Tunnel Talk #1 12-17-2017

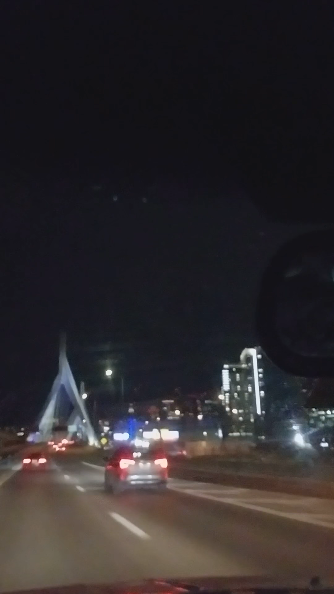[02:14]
and they're about to go through the tunnel, so I just do some random thoughts, you know, whatever was on my mind at that moment of the day, and as we're going through the tunnel.
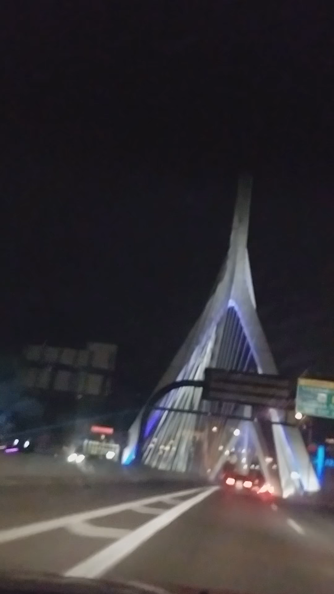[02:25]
Some days, it's congested traffic, depending on what time I'm going through.
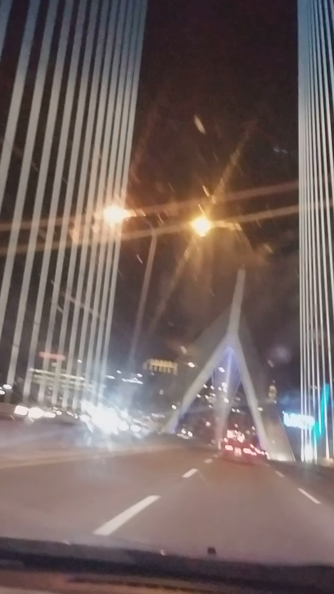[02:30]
Other times, it's, like now, it's just going to be pretty open, and we're going to be able to just go right through, so they're going to be different time, different lengths. Some of the long congestion ones might be a 10-minute talk, if I do it the whole time, like if I start, like right now,
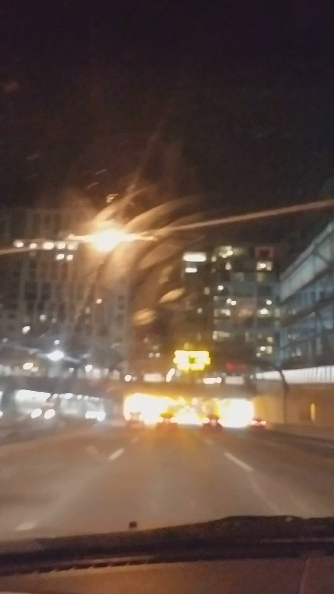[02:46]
as we're going through the tunnel, and end it as soon as we get out, but other times, it's going to be, like now, about a two and a half minute ride,